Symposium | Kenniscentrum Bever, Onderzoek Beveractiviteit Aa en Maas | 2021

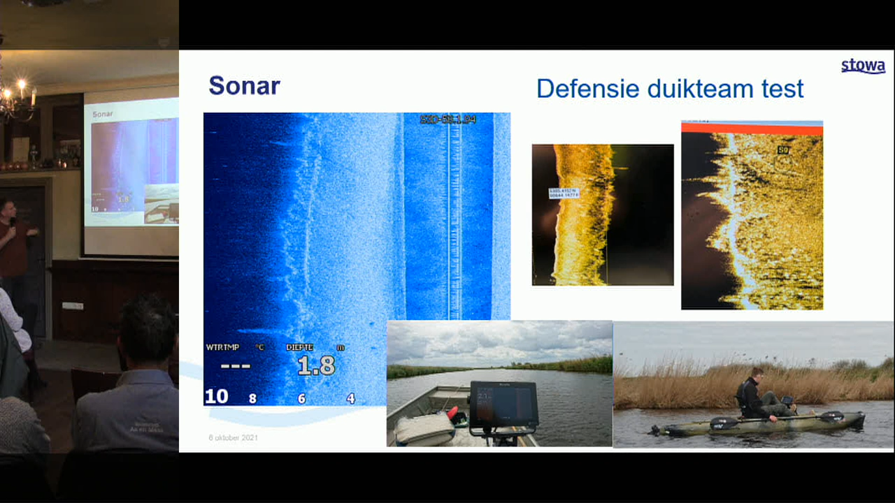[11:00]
On screen: depth 1.8 m
En op een plek waar een oeverhol zit, dan duurt het langer voordat het signaal terugkomt. En dan heb je een mooi streepje. En dan weet je, dit zijn oeverholen. Dan stappen wij normaal gesproken de boot uit. Met een waardpak of een van die jongens heeft een duikpak. En dan kijk je dus, hoe ver gaat hij. Dus dan meten we gewoon voorzichtig met een stok. En dat zetten we in de app gelijk. Dus je hebt direct een beeld van waar ze zitten. En dus ook hoe erg of hoe niet erg. Als de bochten omgaan, dat kunnen wij niet meten. Dus dat, maar dat hebben we in ieder geval in beeld. We hadden zelf wat twijfels, omdat je toch met begroeiing zit en alles.
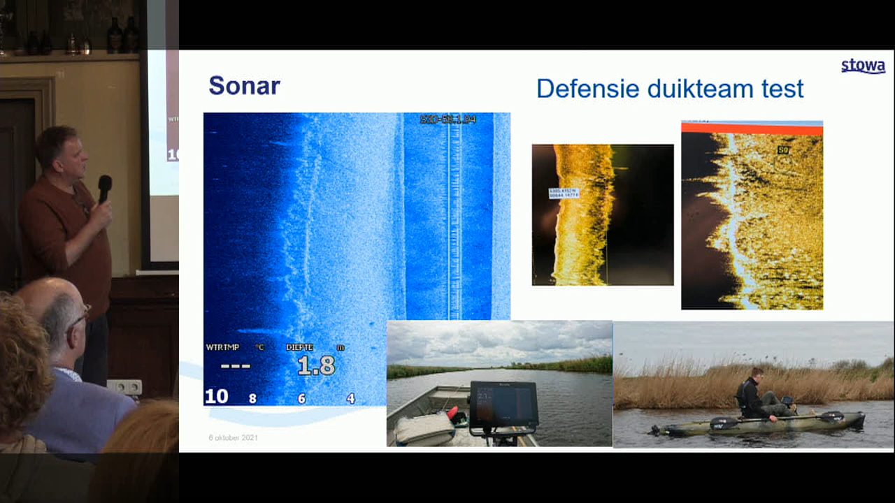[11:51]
On screen: depth 1.8 m
Maar alle apparatuur is gemaakt om op de bodem te kijken. En niet naar de zijkant. En de oevers zijn vaak pas een meter, anderhalve meter hoog. En dat is het grote technische mankel waar veel bedrijven tegenaan lopen. Hier zie je op dit plaatje een ondiepe beskoeiing die hier stond. Daar onderdoor was wat uitgespoeld. Dat zijn die dingen. En die streepjes, net zoals daar, dat is dus een bevelhol. Nou, we doen het gewoon op de boot. Eigen personeel kan ook met een kano. Dus het is wel een heel mooi flexibel systeem.
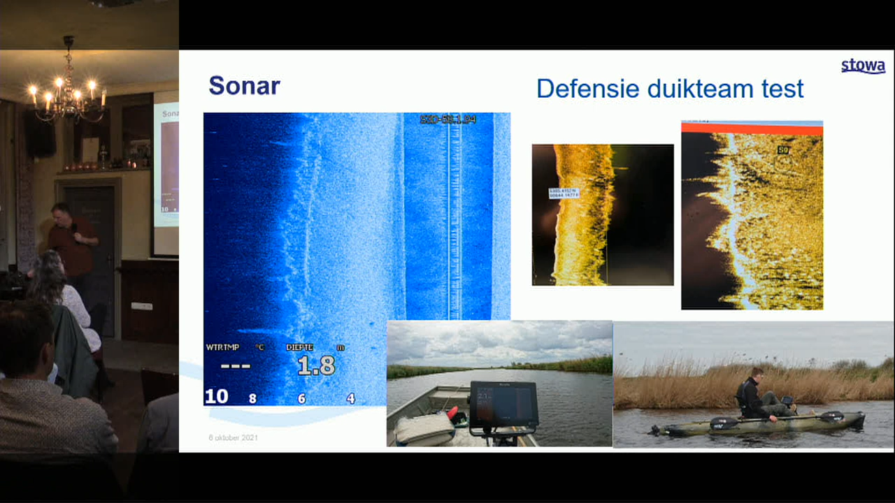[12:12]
On screen: depth 1.8 m
Alleen een groot nadeel is, als er veel begroeiing zit met veel riet, dan zie je de holen veel minder goed.